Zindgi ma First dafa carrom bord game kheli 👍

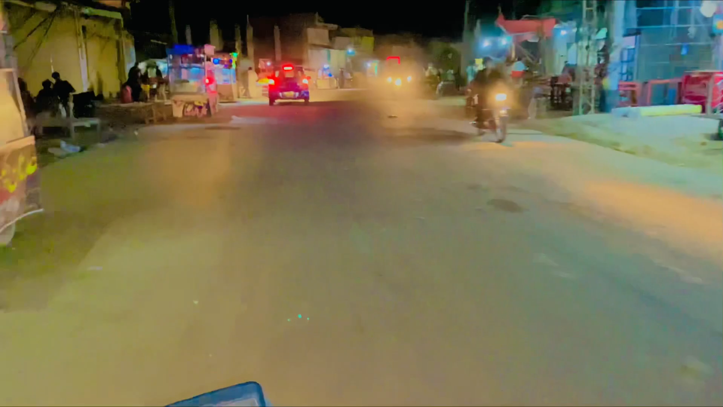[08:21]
ये जी हम बाजार से सदर बाजार से निकल के मेन रोड पे आ चुके हैं, तो अभी जा रहे हैं बाईपास पे,